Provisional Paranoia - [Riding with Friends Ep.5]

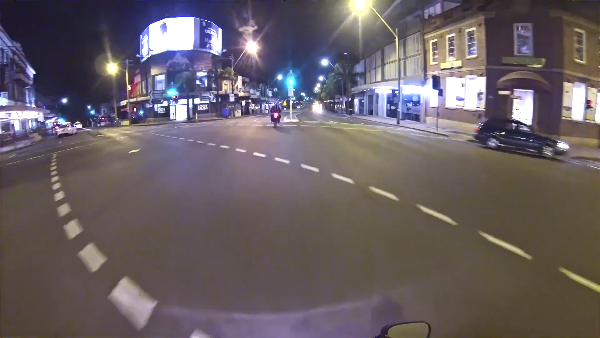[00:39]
Oh yeah, I never realized before how much, how paranoid losing your license makes you. Yeah, just I know. Like everything you do. The problem is that every Commodore and every just like every Holden in general, just behind you. And the problem is a lot of them are like driven by old people, and then they stick slow behind you, and you're like shit.
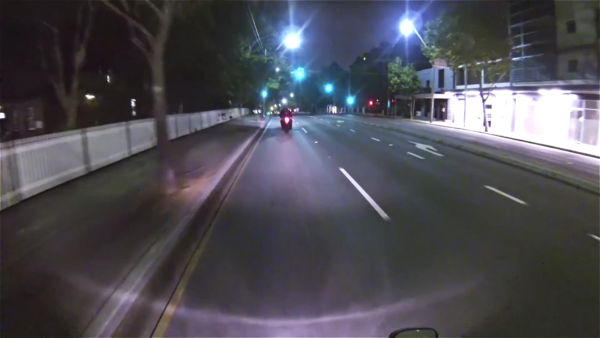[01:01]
It's just because like. It's so easy to lose your license on P's or L's because it's a straightaway loss, any speeding offence. Yeah, it's like 4 points, I think. That's pretty bad. Oh, you're dodgy, mate. Was that a speed camera? Nah. Well, I saw two flashes. Serious? Yeah.
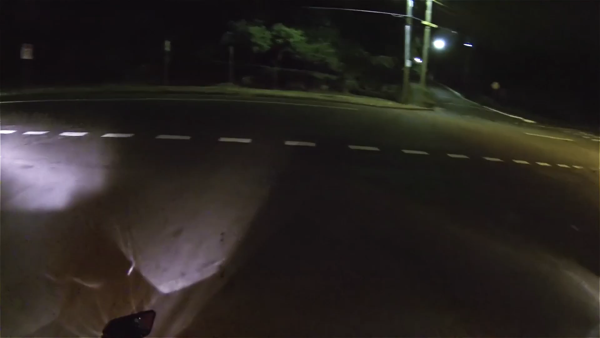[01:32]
I didn't think there was one there. Well, I didn't see anything signposted, so...
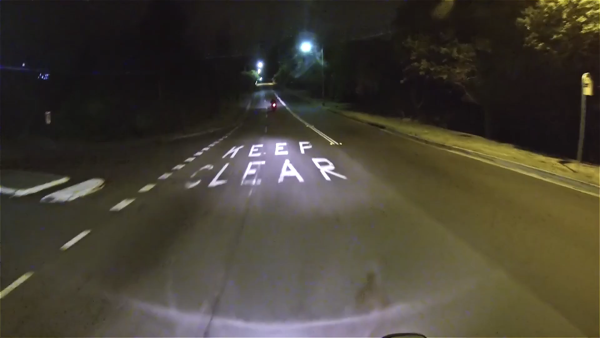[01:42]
It could have just been, like, headlights. Yeah, your headlights do flicker a lot. I am going to stick below the speed limit, though. Yeah. It was actually just before the lights. Like, it was as you went through. Yeah, nah, there's nothing. It's that light that's flickering.
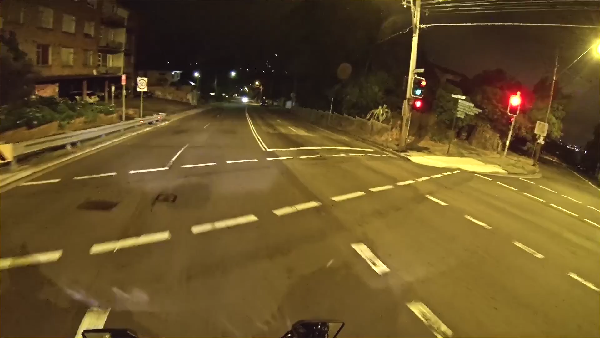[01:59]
Oh, for fuck's sake. Like, I can't see any speed cameras. Yeah, no, it was definitely the light. That makes a lot more sense. Man, we're so paranoid.
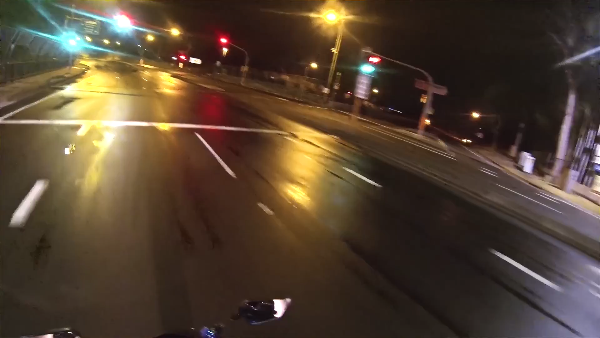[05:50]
Do you want to go onto the M2 and then speed through a roadworks? I reckon that'd be pretty fun. What do you reckon? Yeah, all right, let's do that. Except that there are almost no roadworks anymore. I trolled you, mate. Yeah, I know, right? I T-rolled ya. Yo, you're a master T-roller. I'm a T-roller, mate. This is pretty fun, actually. We should have come this way to start with. This is way more fun just on these empty roads rather than, like, sitting in bumper-to-bumper traffic.